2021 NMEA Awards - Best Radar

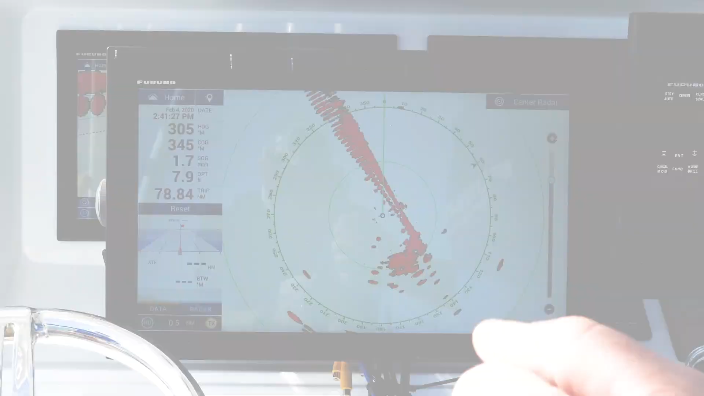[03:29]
To turn on true echo trails, just use your edge swipe function up and turn on my trails right here.
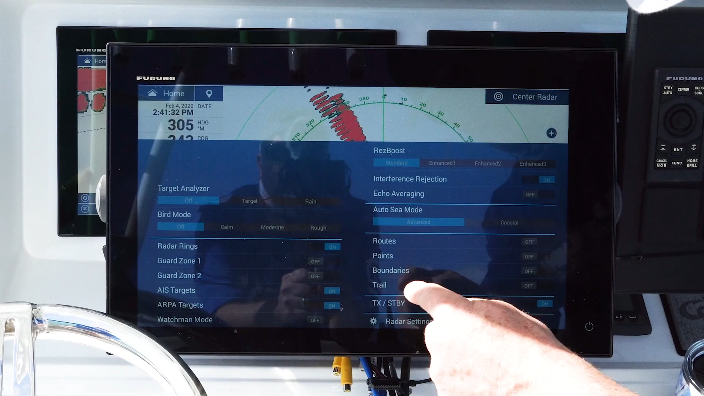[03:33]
Now anything that's moving will leave a trail, such as this target right here, and anything that's not moving will be still.
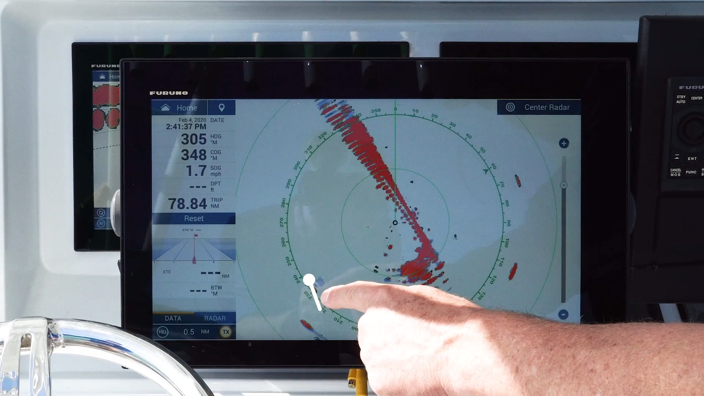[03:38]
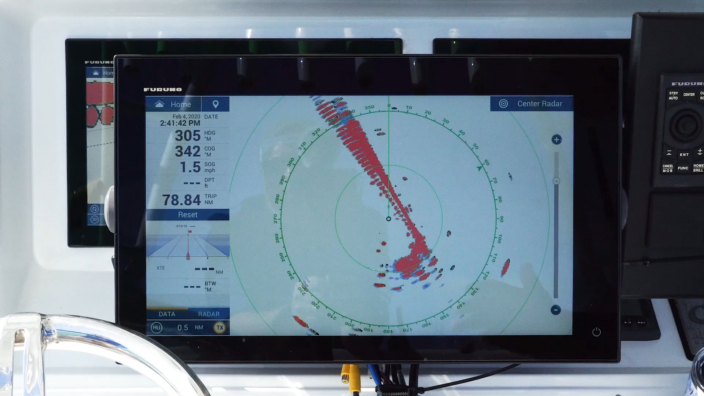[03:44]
Really nice, gives you instant situational awareness or instant information about what's going on around you, and you can always turn it off right away.
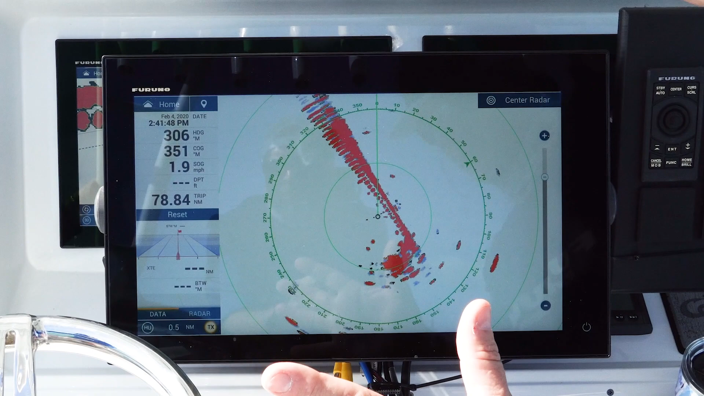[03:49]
But the nice thing is the edge of the trails will delete after say 15 or 30 seconds,
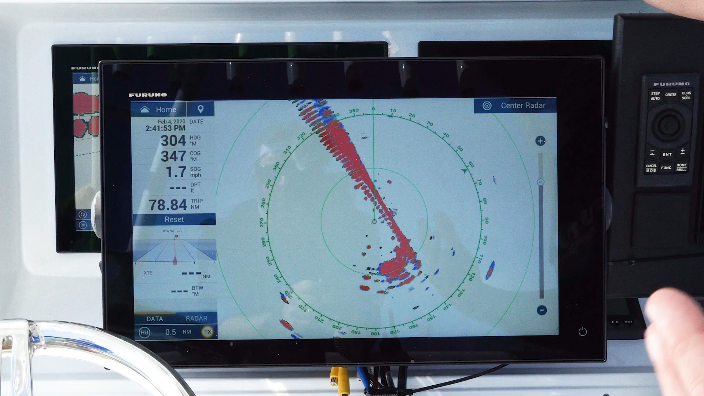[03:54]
depending on your settings, so you can see what's moving and what's not. Thanks Eric.